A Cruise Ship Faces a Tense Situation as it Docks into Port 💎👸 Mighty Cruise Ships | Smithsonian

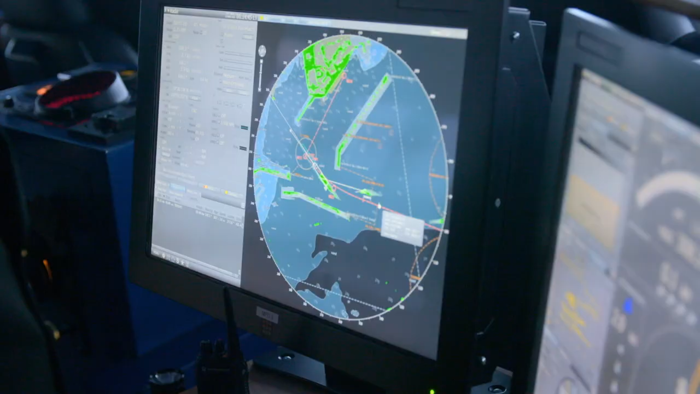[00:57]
If the cargo ship doesn't change course, the two vessels will collide.